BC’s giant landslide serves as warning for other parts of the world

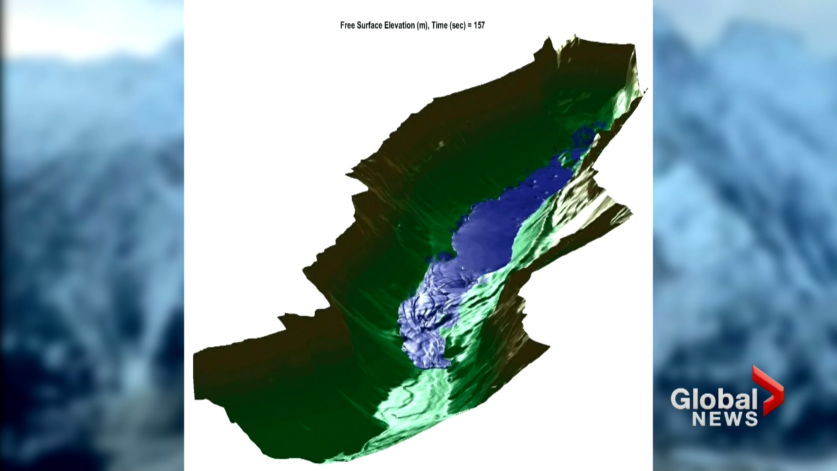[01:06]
A 100 meter tsunami is almost as tall as the highest span on the Lionsgate Bridge. You know, the terrain is much, much steeper, much tighter.
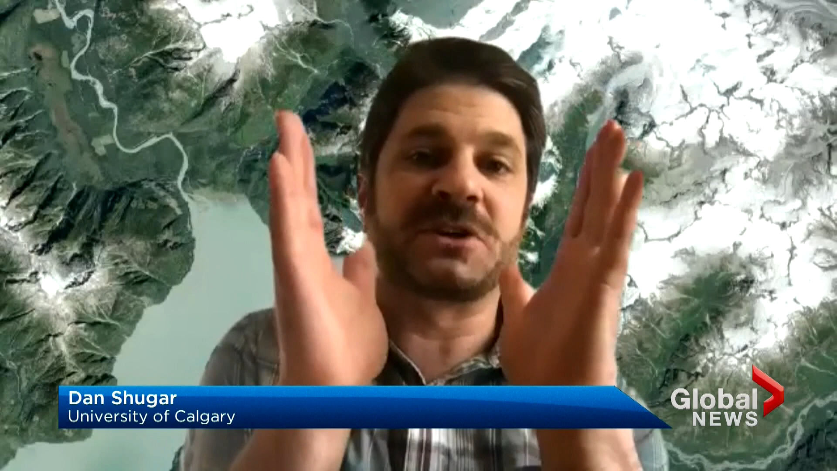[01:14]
And so there's really only so much horizontal motion that can happen. And that water really has nowhere to go but up.
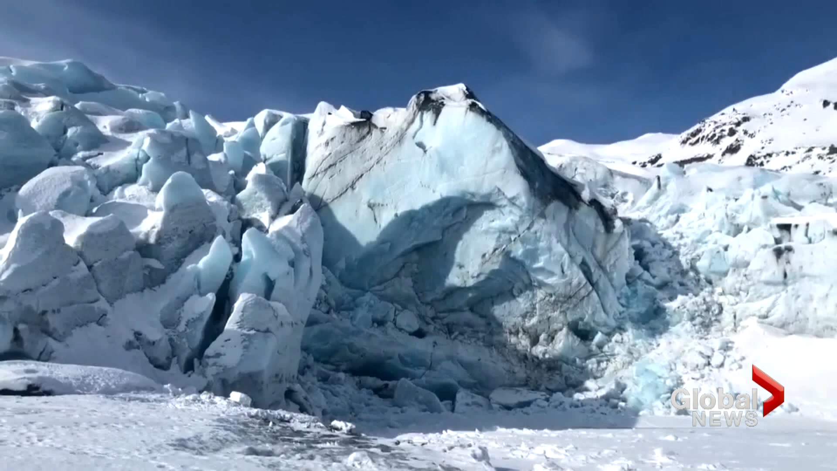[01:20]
The reason they were able to replicate what happened so accurately is because glaciers in central BC are melting faster than almost anywhere else in the world.
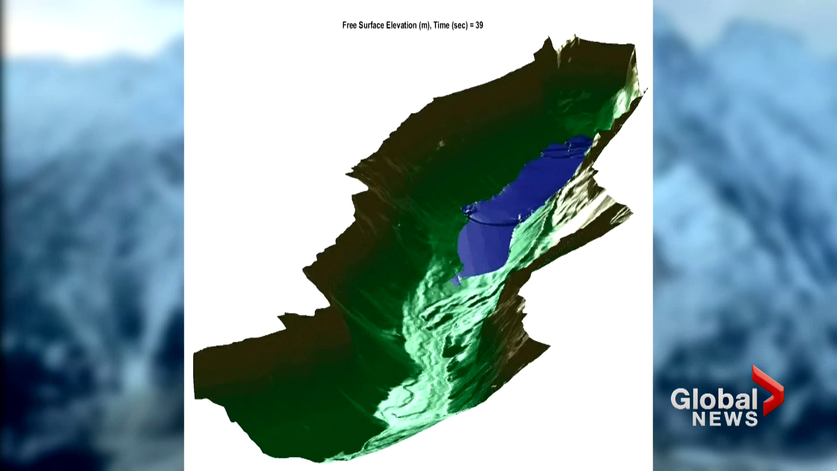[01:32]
The modeling also showed how far downstream the flooding occurred, more than 11 kilometers, destroying salmon spawning stream beds. The reports suggesting this should be a wake-up call.